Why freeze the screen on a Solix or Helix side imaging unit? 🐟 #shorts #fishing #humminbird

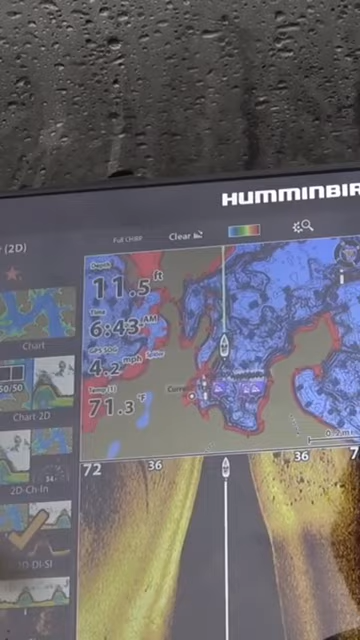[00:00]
On screen: depth 11.5 ft, water 71.3°F
and these are rocks so I'm gonna freeze this right here
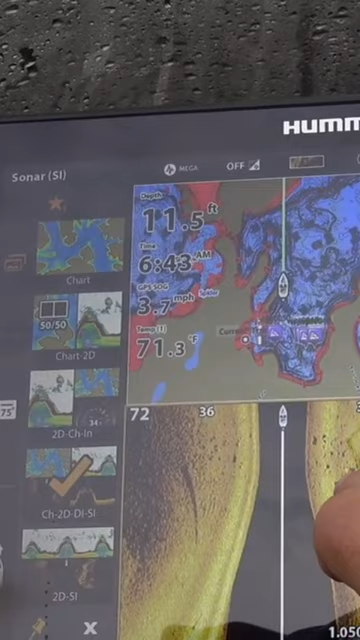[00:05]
On screen: depth 11.5 ft, water 71.3°F, speed 3.7 mph
okay and I'll turn off the engine all
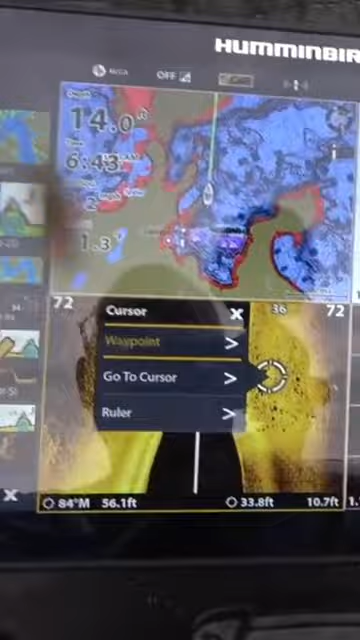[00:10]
right I'm not gonna put a waypoint on there but I froze the screen so now
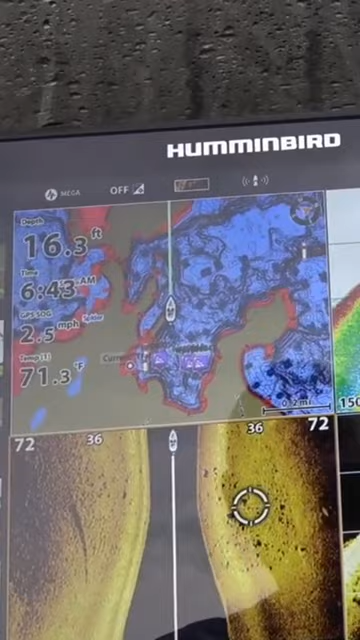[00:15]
On screen: depth 16.3 ft, water 71.3°F, speed 2.5 mph
I go to my menu and I can adjust the sensitivity and the contrast
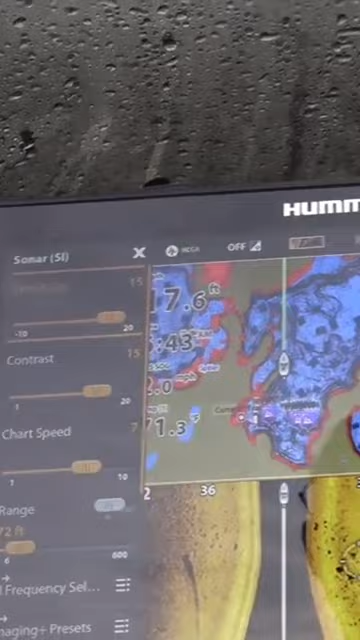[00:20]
and fine-tune this now this is looking like I've got it fine-tuned pretty good already but I'll just go through that process again I'll keep cranking up the sensitivity and
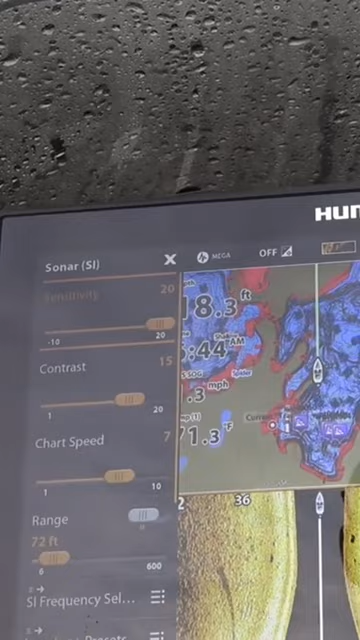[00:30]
now it's washing out that's not good so now I'm going to back it off a little bit I'd
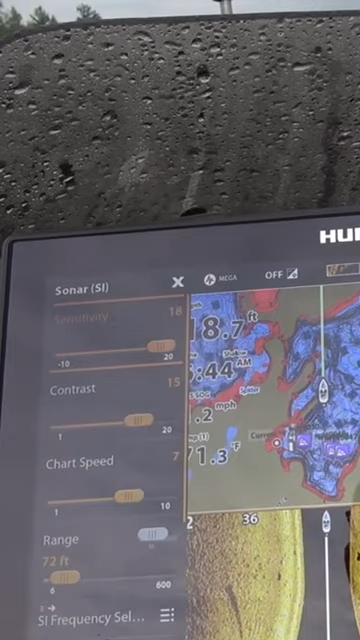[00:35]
say for today on this lake I'd say 18 17
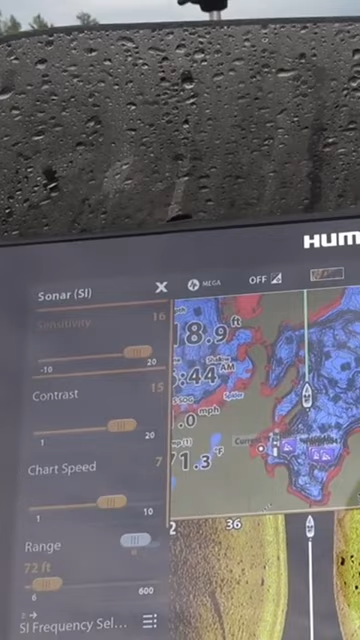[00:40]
I'd say actually 16 looks really good
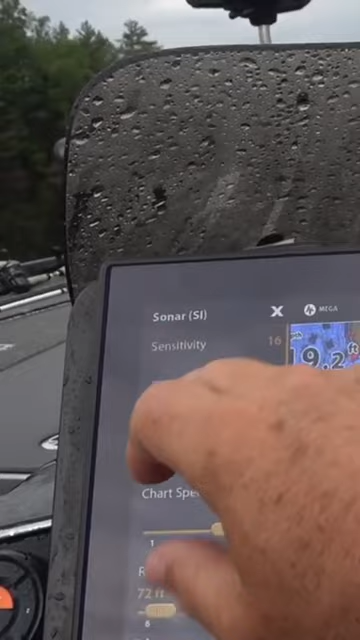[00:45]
contrast do the same thing I kind of crank it up and let it wash out again
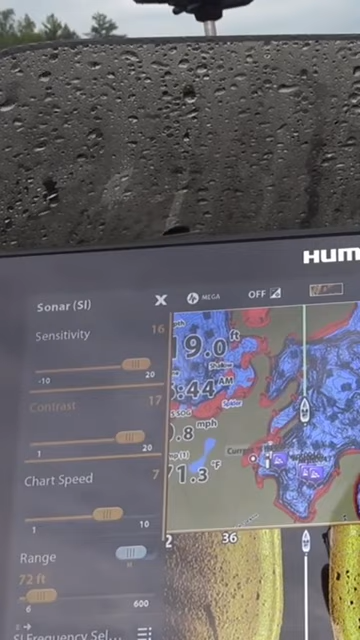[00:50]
there's a slight delay so you just got to be patient with that so you can see it's washing
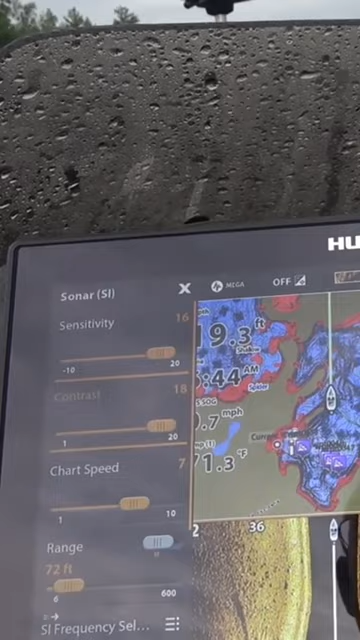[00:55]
out now so I'll back it off a little bit at 17